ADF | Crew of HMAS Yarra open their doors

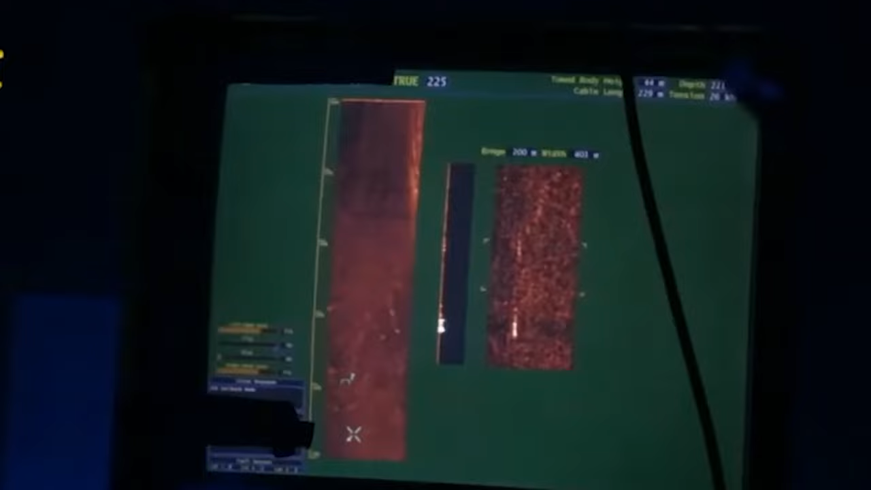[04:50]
Once we detect our picture or our contact in the water.
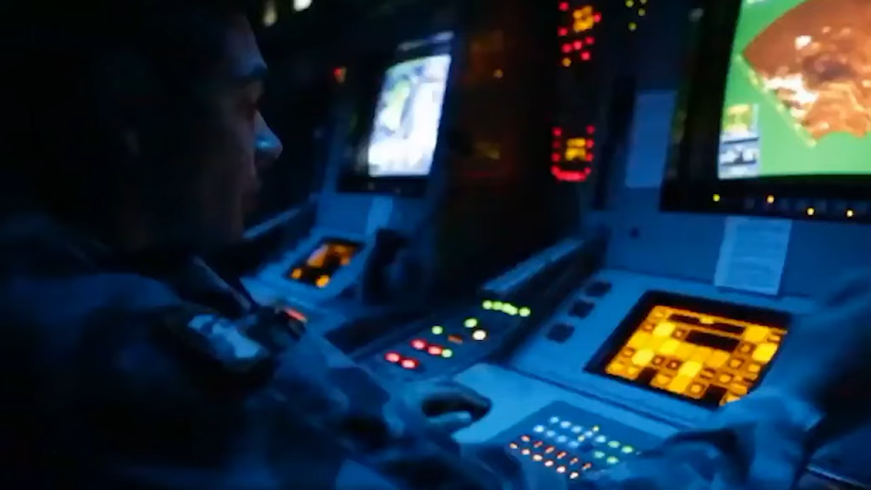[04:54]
And this is where we'll collate all that data so we can get a better understanding to what that contact is underneath the water.